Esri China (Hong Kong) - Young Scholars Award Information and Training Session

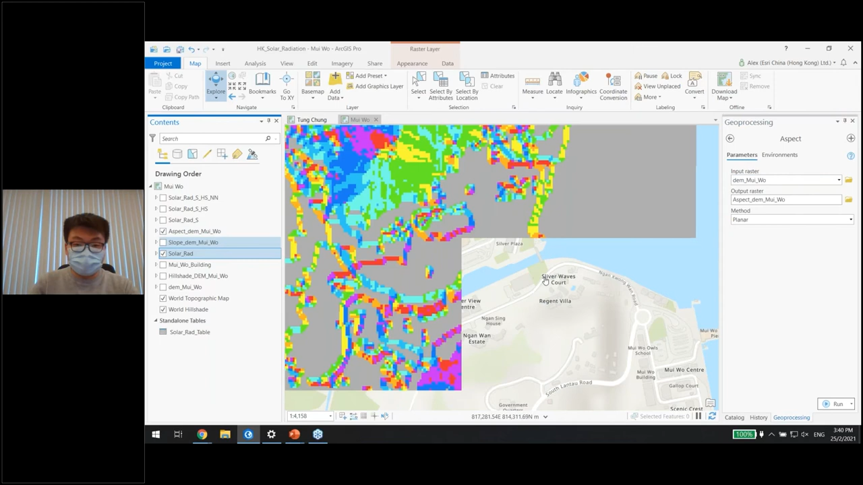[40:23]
我們就會得出這個新的aspect的DEM那麼我們這個sloop和aspect的DEM下一步就可以用來做幫我們篩選一些資料